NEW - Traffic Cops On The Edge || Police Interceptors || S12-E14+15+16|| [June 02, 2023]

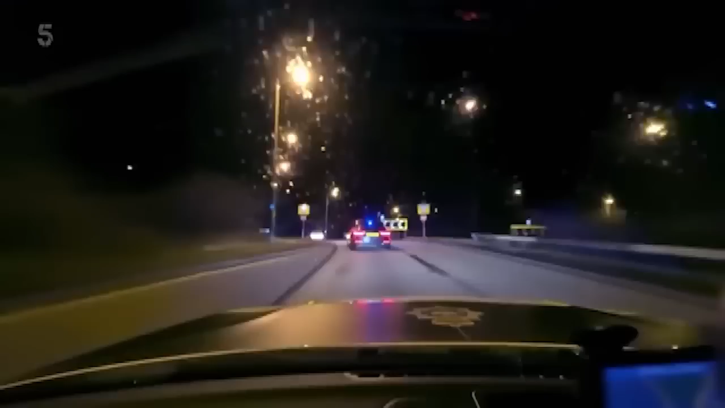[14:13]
It could be a stolen vehicle. Criminals do like to hide the vehicles the best they can to go under our noses. And get to where we can intercept it before it has a chance to dart off the main roads.
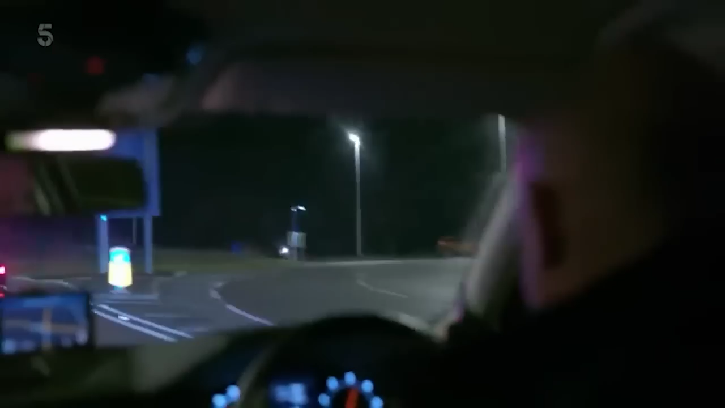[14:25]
9 times out of 10, it is not just that vehicle is on false plates.
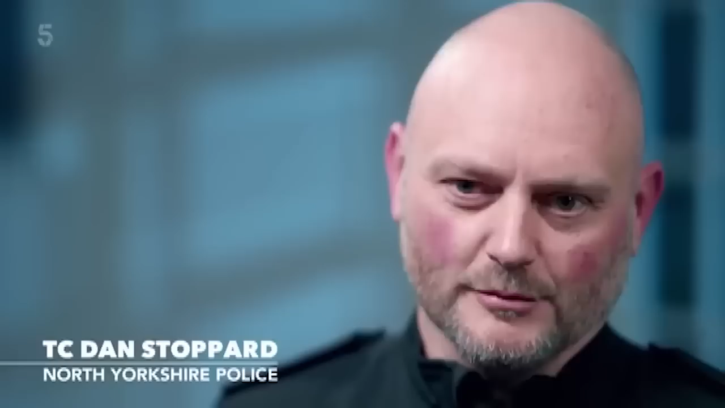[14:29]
Often the driver has got no licence, no insurance, potentially wanted. 4 of us, maybe there might be even 5 units. And made up from traffic and firearms.
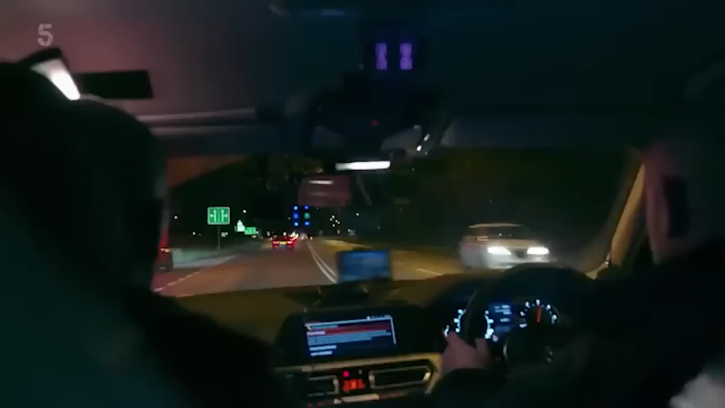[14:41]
2-5-2-3, we have a contact. Got it.
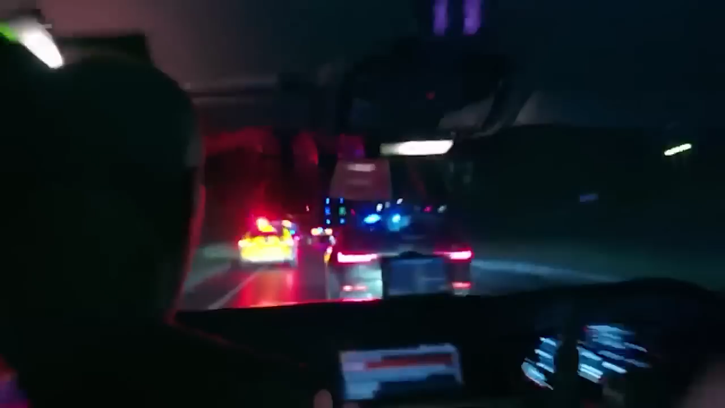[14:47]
Get that beat unit out.
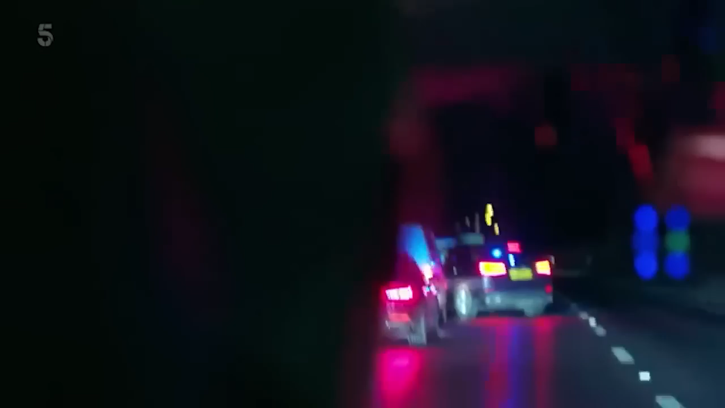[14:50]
Reinforce it. Just go straight alongside it, mate. Go straight alongside it. Go straight alongside it. There you go. This is your van? It's a work van, is it?
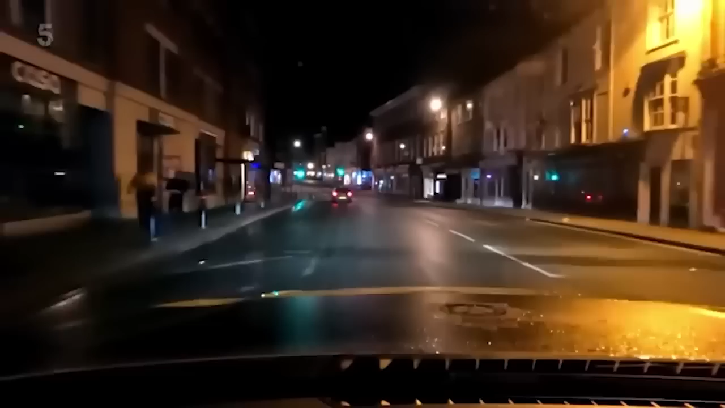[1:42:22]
1600, we've just come down from the bar down into town. Can't see any persons. Who are these, like, here? Got them. There's no parked up. Just leave them in a bag. Yeah, I've got them now. Hey, yo.
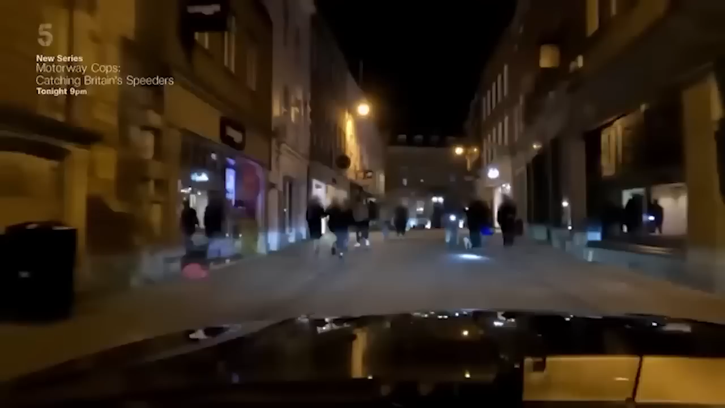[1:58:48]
Now get that stopped. Yep. 237. Well, unless it's a misread.